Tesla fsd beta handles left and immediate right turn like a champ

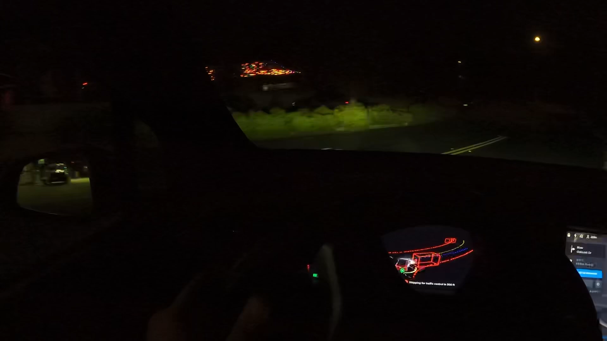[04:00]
That is awesome. Handled it like a champ.
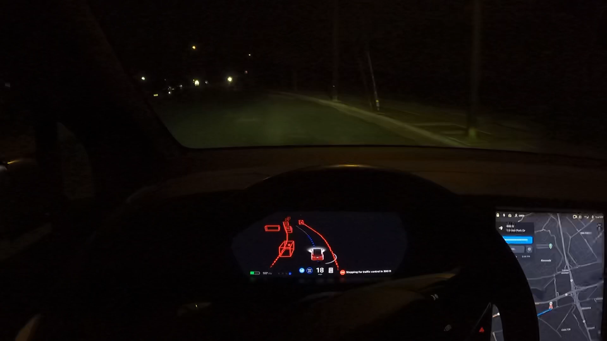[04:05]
Yes, fam. Handle it like a champ.